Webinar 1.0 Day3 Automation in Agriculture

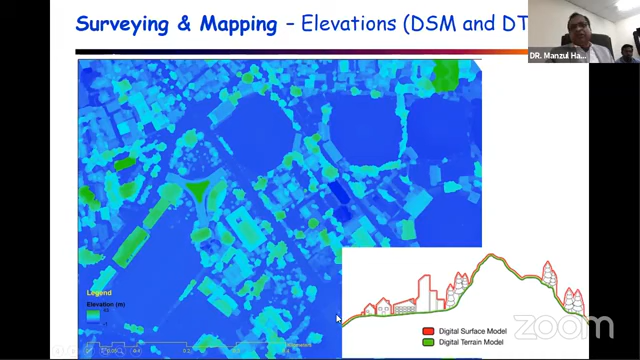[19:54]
And that's how this is also the dark green is very high elevation, and the blue is the ground level. Next slide. Okay. So the left side building is maybe Professor Singh might know.
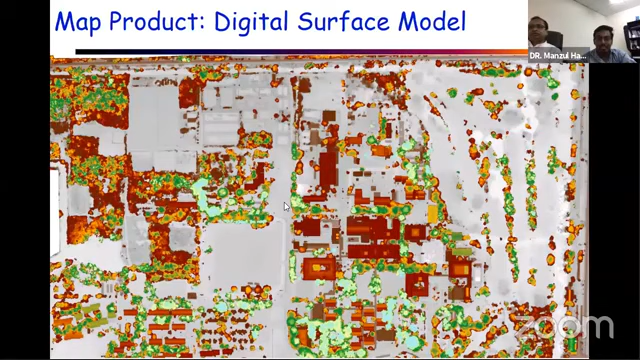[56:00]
And this is the elevation model, so digital surface model, created using the images we captured. Next slide, please.